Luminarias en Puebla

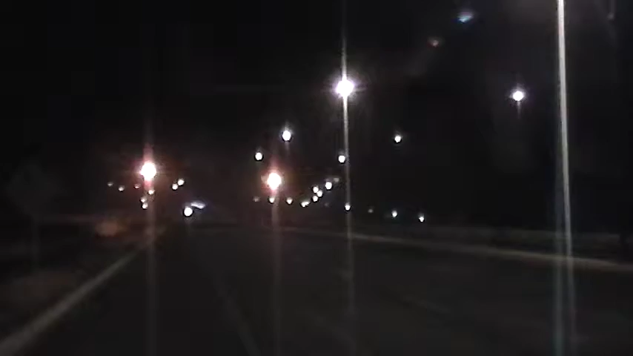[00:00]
¿Qué tal amigos? Son las dos y media de la mañana de la madrugada y estamos en lo que se llama el famoso periférico donde según Rafael Moreno Valle dijo que había puesto luminarias como vemos, vemos una parte del fondo que está totalmente apagada, está a oscuras,